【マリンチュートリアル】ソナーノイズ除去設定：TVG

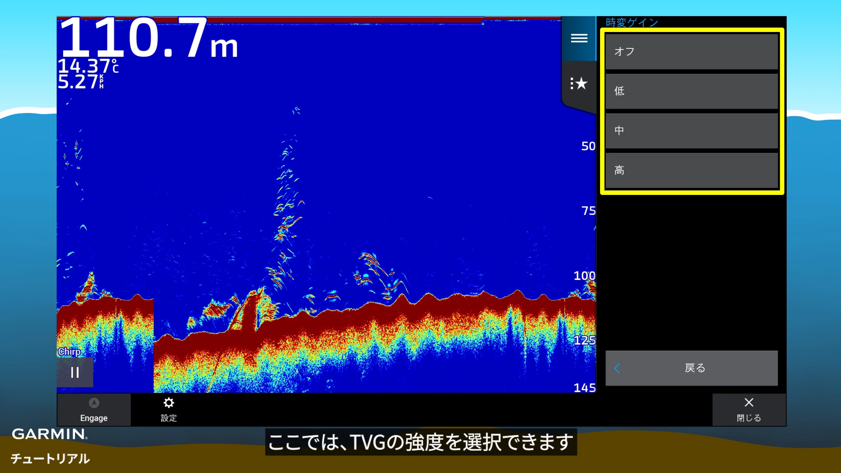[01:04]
On screen: depth 110.7 m, water 14.37°C
TVG. Here, you can select the intensity of the TVG. Higher intensity will reduce more gain of the shallow echoes.